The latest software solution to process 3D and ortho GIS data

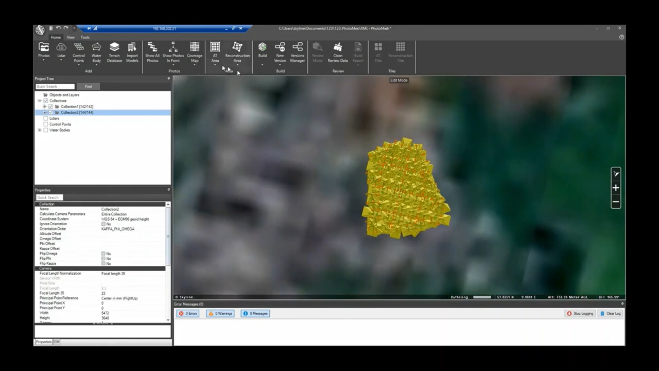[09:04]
So you can go to the view tab, make them a little bit smaller. And then it's easier to view the.
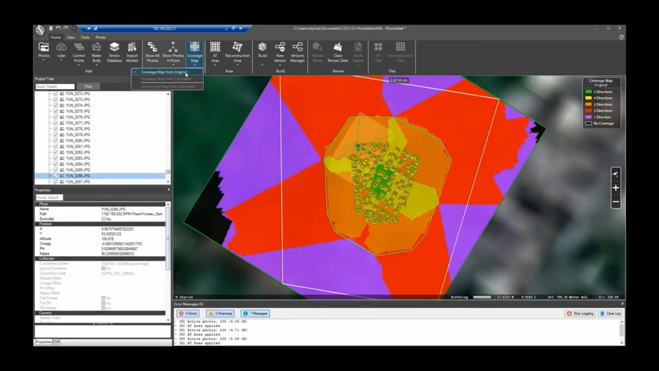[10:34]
you could just go to build and build the complete project.
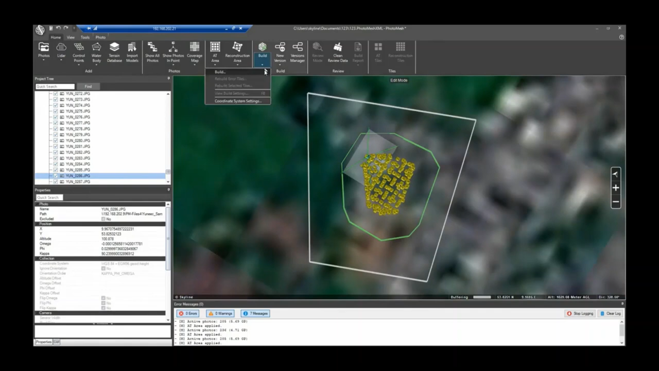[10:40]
Each tile goes through a very robust dense point cloud extraction.
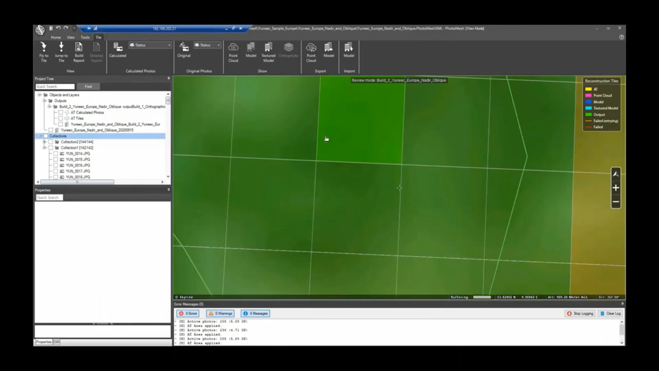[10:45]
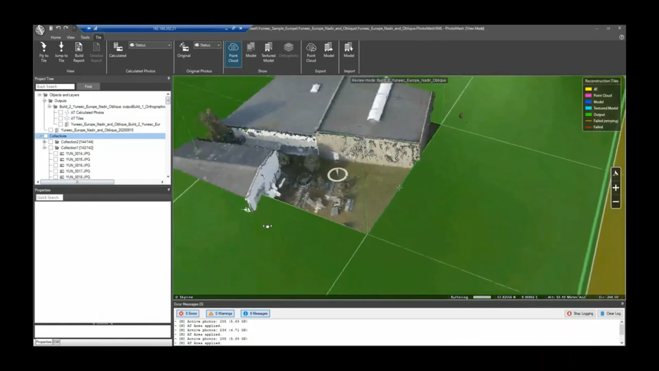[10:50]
You see, this is the dense point cloud that's extracted for this tile specifically.
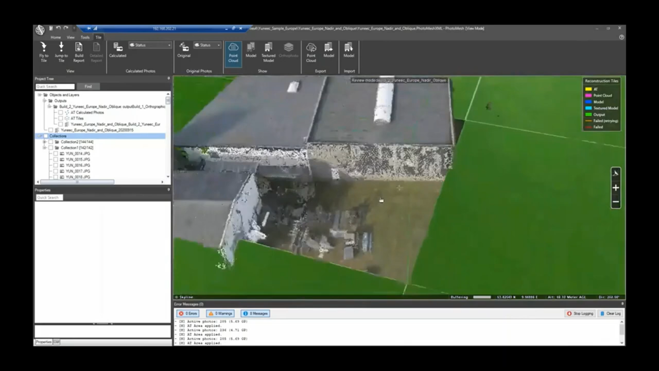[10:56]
You can see the tiles have a buffer around them so that if you load in an additional tile, they all merge together pretty seamlessly.
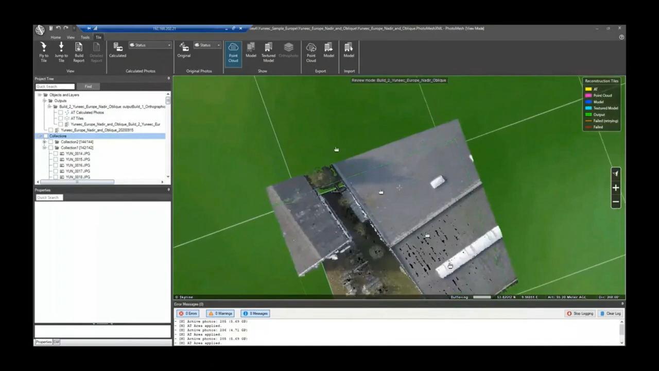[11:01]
So this is point cloud from one tile point cloud from another tile. And then the textured model from
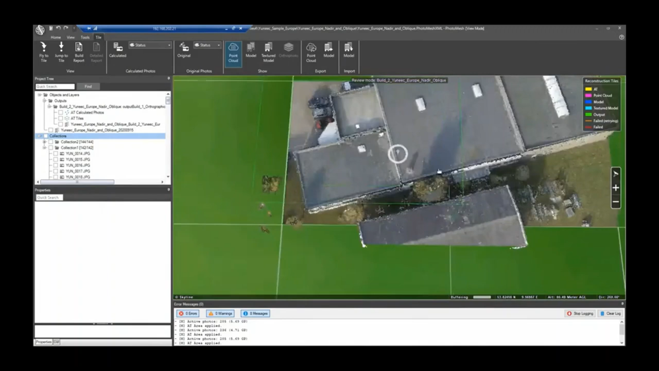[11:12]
this tile and the textured model from this tile. At the end of the process, we merge everything together.
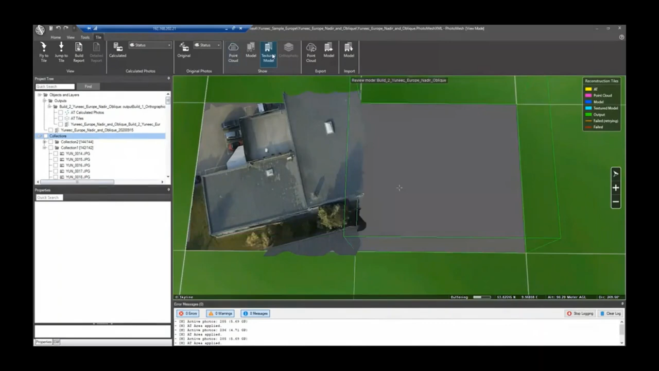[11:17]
You can see over here, this is where the tiles meet.
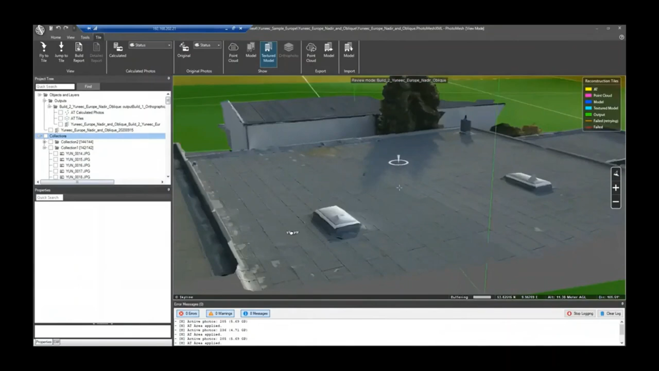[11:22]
It's a pretty seamless connection. There's really no gaps or anything that would create a visible artifact. And that's how, at the end of the process,
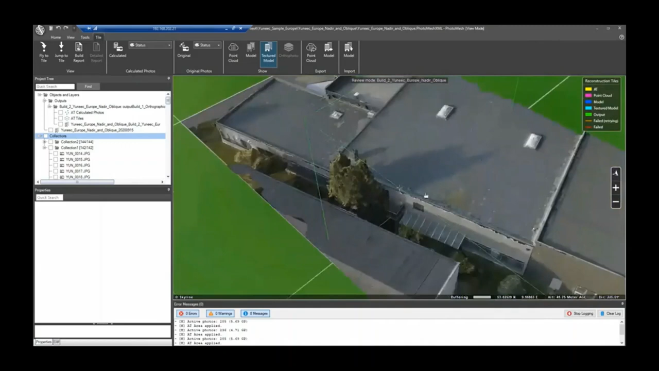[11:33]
we create one single 3D mesh. Once the 3D is done, so first of all,
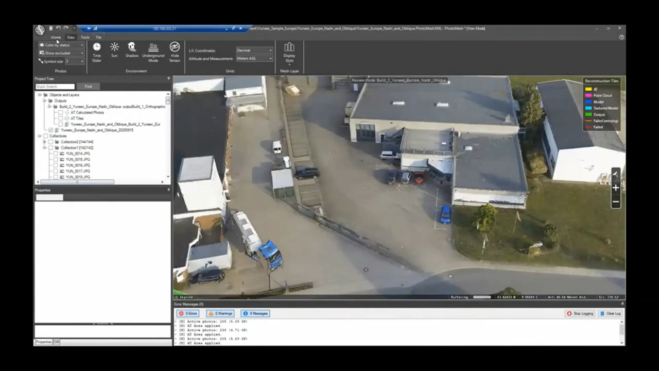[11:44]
it could be exported into 3DML and brought into Terra Explorer. There's also the option to export other formats in the PhotoMesh Pro version, as well as export the dense point cloud, either from the photo correlation or the 3D model, which is what we're seeing here in point cloud format. The true ortho, the DSM and the DTM.
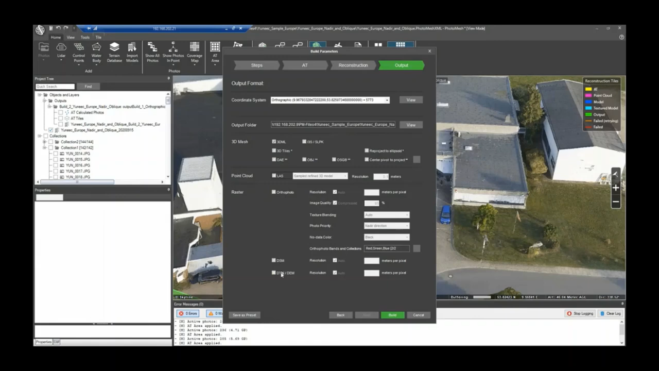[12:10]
So a lot of additional outputs from the derivative products that the 3D mesh produces.